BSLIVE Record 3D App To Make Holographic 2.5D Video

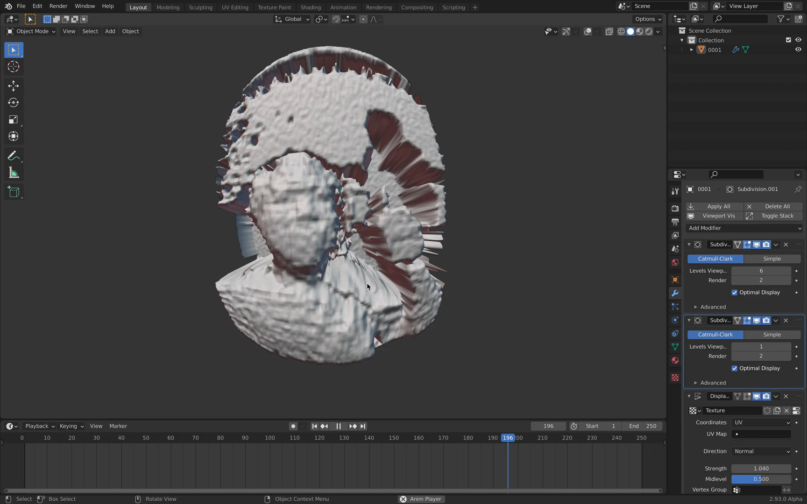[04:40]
So this is the demonstration using my face. And I'm using Blender displacement.
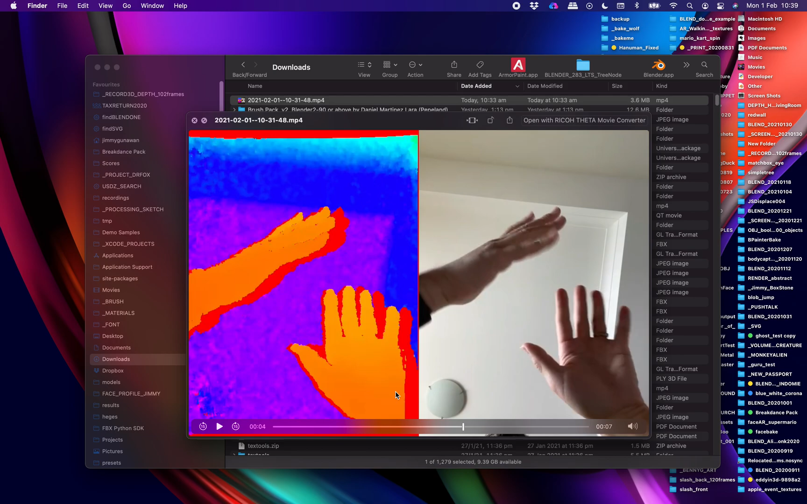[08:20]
Actually, any recent phone like the iPhone 12 has Face ID. SE maybe it doesn't have, but I forgot. But any iPhone with Face ID can take this kind of 3D data and you can send it to your friend or just mix it inside Blender.